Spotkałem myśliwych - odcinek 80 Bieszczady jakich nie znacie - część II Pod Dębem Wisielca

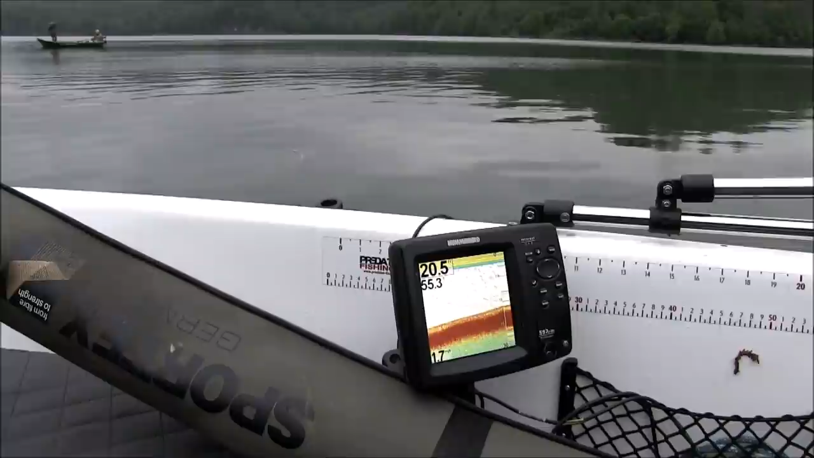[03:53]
Bo jak się kwoka, to pokazuje, jak ryba wychodzi i tak dalej. To może będzie mi okazję może spróbować, nie?